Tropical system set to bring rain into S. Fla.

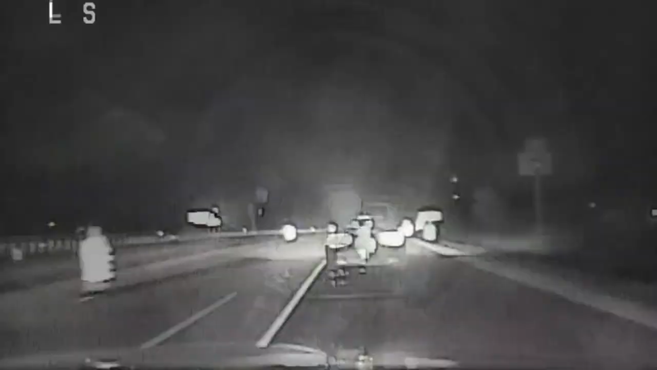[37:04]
She says you're going so fast, my laser couldn't even catch you if you're going so fast. She's over 110 and I'm 40, and you still can't catch her. That driver allegedly drove down a construction zone so fast that police could not keep up, so they met her at her home, and that's where she allegedly made threats to kill them. Police say that driver is 41-year-old Sarah Sebo. Officers said they suspected Sebo had been drinking.